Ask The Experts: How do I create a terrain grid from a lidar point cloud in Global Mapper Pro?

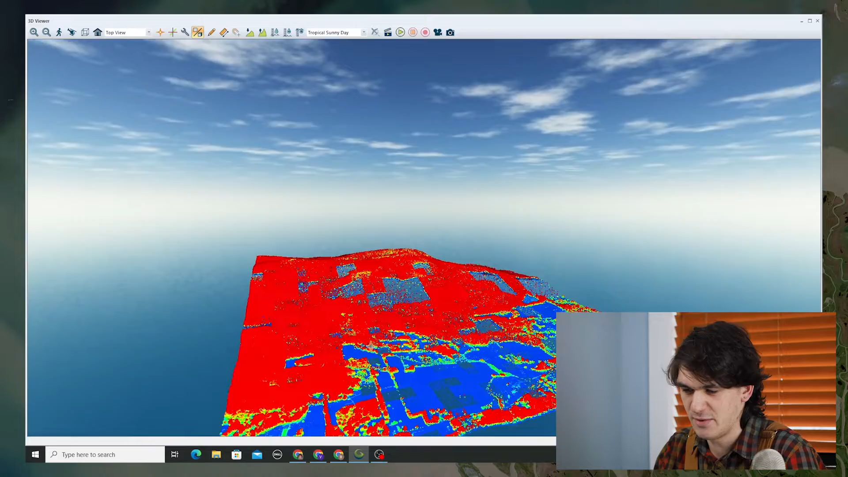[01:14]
toward the northeast so it gives us a good sense of you know how the grid creation options will work with different kinds of texture. Let's view it in the 3D viewer with height above ground as the coloration of the LiDAR points and we can see
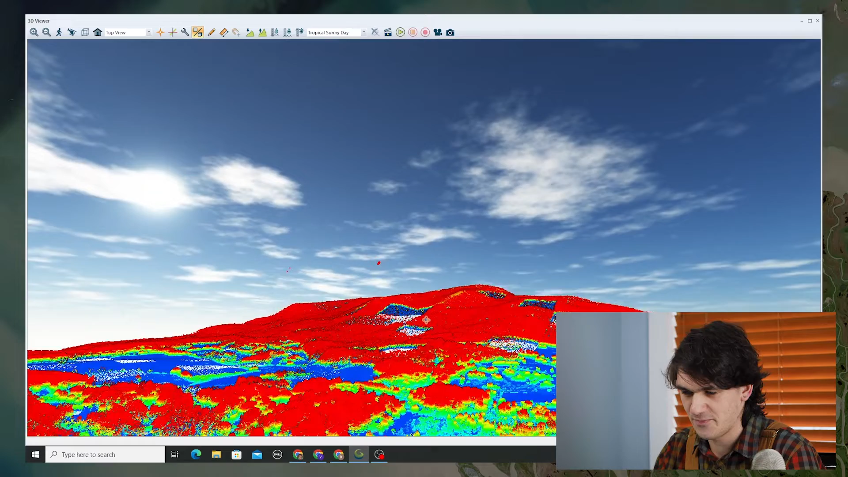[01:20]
that we've got this little mountain toward the west and we've got some trees on it and some trees through the area around Bennington, Vermont.
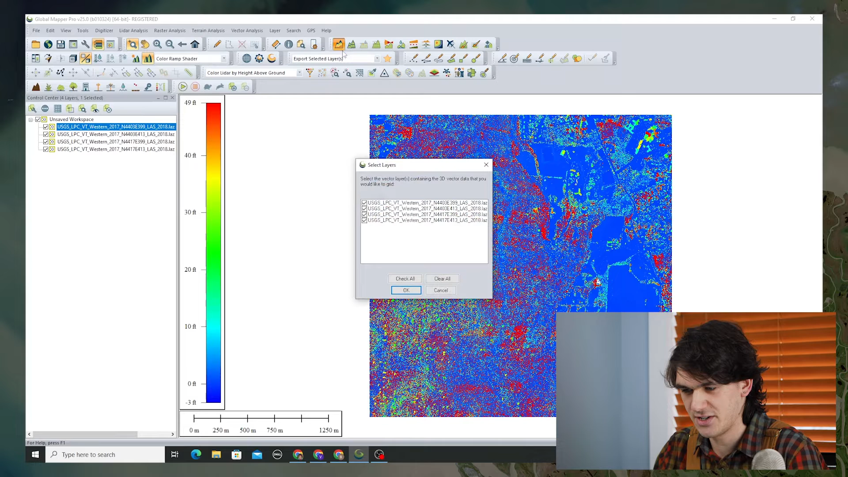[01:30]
So let's go to the grid creation tool and we're going to check all of those layers and here we're going to start by creating a digital terrain model so we go to binning minimum value DTM. I might name this layer digital terrain model rather than the automated layer name just for ease of use going back to it later.
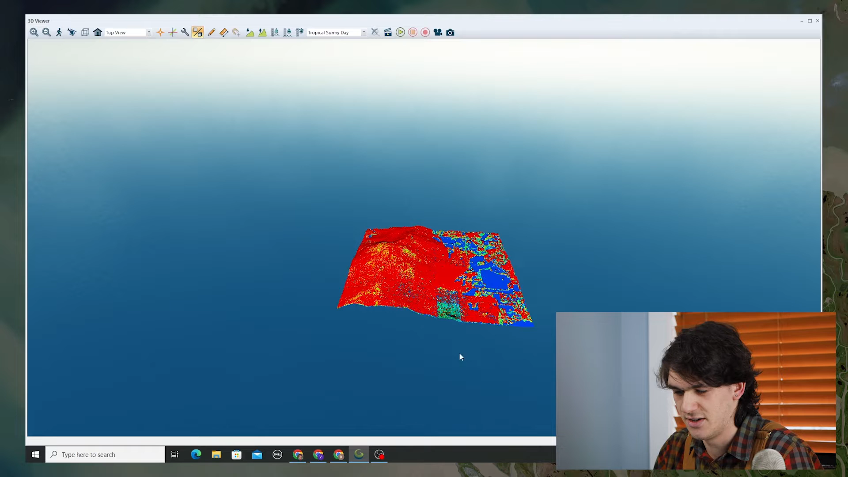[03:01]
So this is the digital terrain model that we've created and as you can see it's kind of a smooth representation of what the ground looks like. I'm going to turn off the LiDAR so that I can see just the grid in 3D viewer and if we zoom in you can see that it's kind of this smooth representation of what the ground surface looks like when we strip away all of the earlier LiDAR returns that are on top.
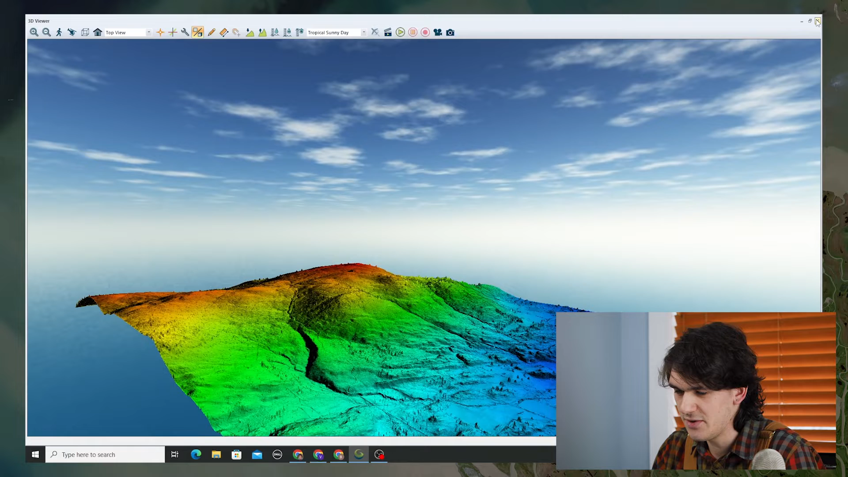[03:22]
And there's a couple spots where it doesn't do perfectly but generally speaking it's a smooth terrain model. Turn back on the LiDAR, turn off the terrain model and we're going to go back in and do the same process all over again selecting all of the layers but this time we want the maximum value. So this is going to take the earliest LiDAR returns and it's going to create a grid that represents the surface rather than the ground. We'll name the layer digital surface model and again we'll filter those LiDAR points
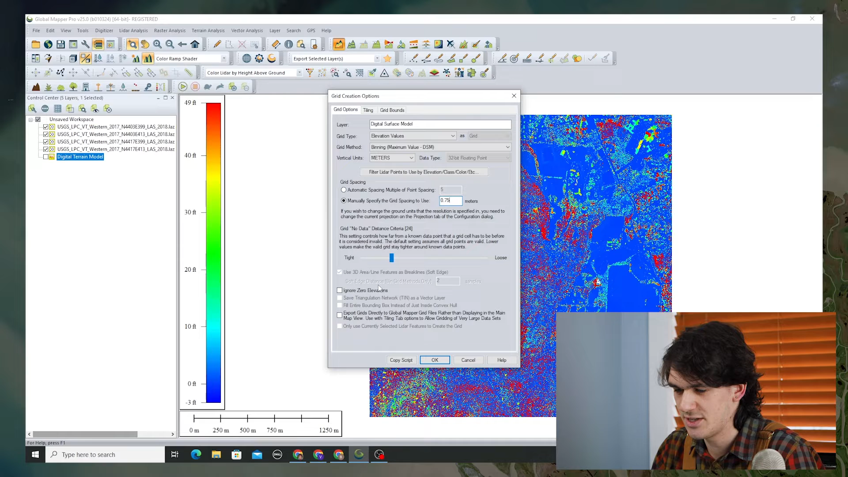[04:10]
Set the grid spacing as before, hit OK. And this time we can see that there's a lot more texture in the grid that we've created.
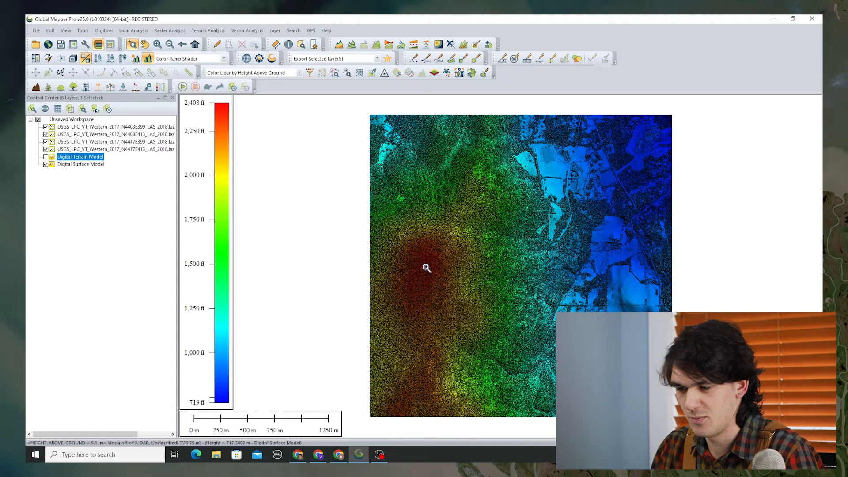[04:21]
You know toward the west there's these trees on the mountain and toward the east you can see the smoother fields don't change too much between the digital terrain model and the digital surface model.
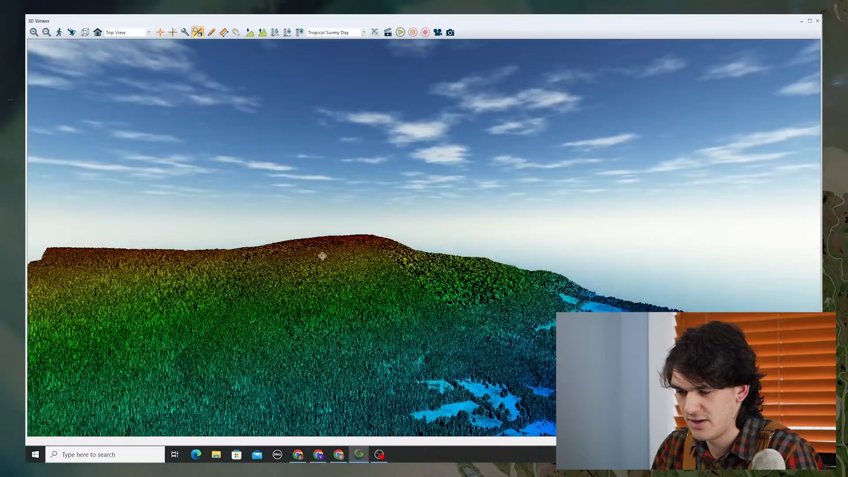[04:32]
But the forested areas really do change a lot when you choose binning minimum value versus binning maximum value.
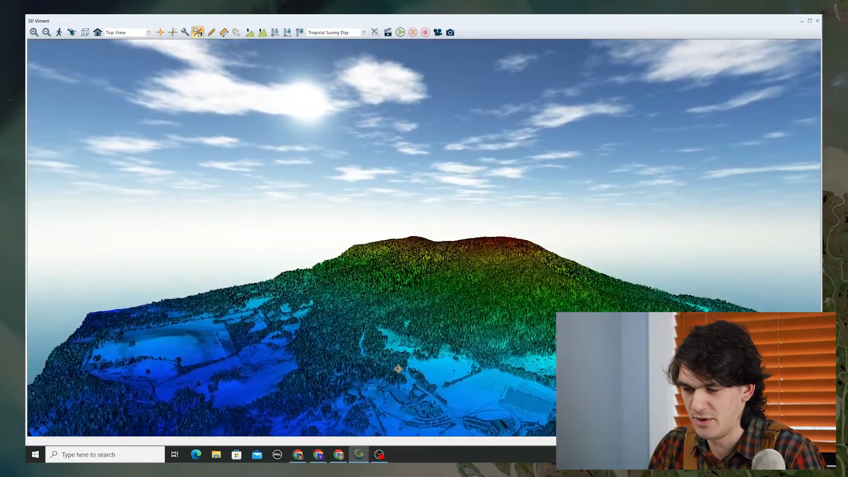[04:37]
You can see the trees and they're very textured and dense toward the west there.